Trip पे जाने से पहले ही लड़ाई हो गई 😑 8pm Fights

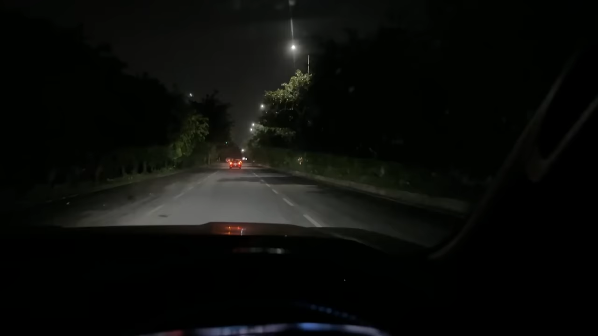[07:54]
इस BMW को यहां पर नचाय डोल रहे हैं इंडिगेटर